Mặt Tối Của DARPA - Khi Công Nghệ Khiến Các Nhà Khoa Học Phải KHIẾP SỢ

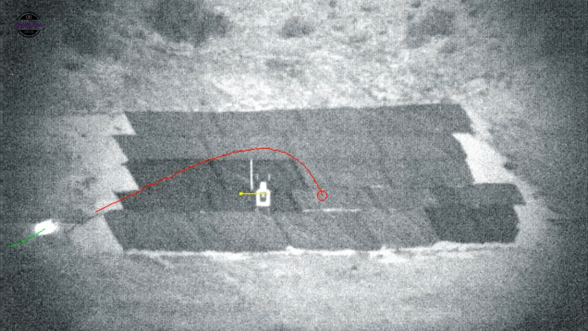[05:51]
Đoạn video cho thấy việc đạn thông minh đã thay đổi hướng đi giữa không chung để đối phó với sự di động của mục tiêu.